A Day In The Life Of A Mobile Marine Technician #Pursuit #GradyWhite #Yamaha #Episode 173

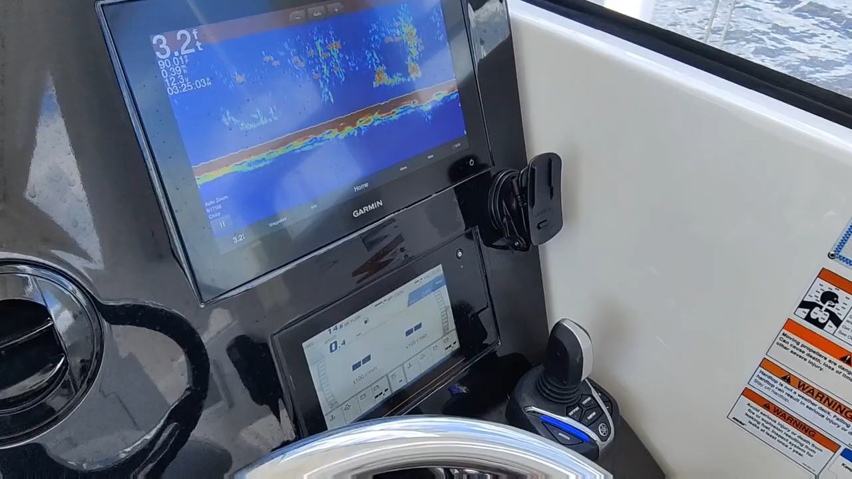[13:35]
it is but we've still got nothing on our network here but lucky there's a boat ramp right down the road